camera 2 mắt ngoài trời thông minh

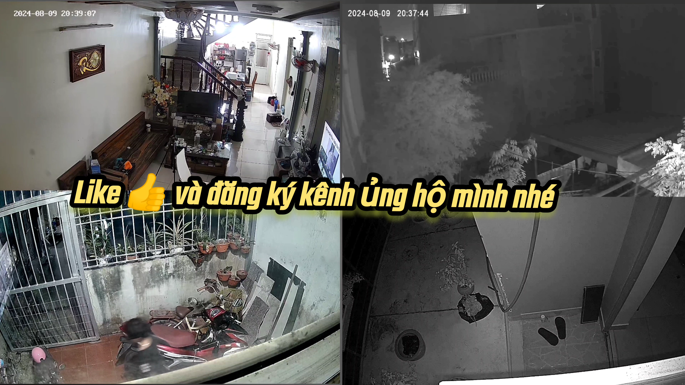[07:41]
cái cam bên phải Màn hình của mọi người này Thì mọi người không được Để cái vật cản Mà để nó phản quang lại Cái ánh sáng của ngoại nha Thì nó sẽ hiệu quả hơn Còn cái cam ở phía bên trái Thì nó xuyên qua một lớp kính Thì khi mà tắt hết điện đi Đèn hồng ngoại chiếu hút đấy Thì nó sẽ không có tác dụng Nhìn xuyên qua bên ngoài nữa Thì mọi người Thích sức lưu ý Ở vấn đề này Hiện tại mọi người Nhìn cái hình đấy Là mình vẫn còn Đang để cái đèn ngoài hiên Chứ nếu tắt đi Là mọi người sẽ không nhìn Không nhìn được gì đâu Vâng Cái cam mà xuyên qua kính như thế này Thì mọi người nên Tắt cái chế độ hồng ngoại của nó đi Hãy subscribe cho kênh La La School Để không bỏ lỡ những video hấp dẫn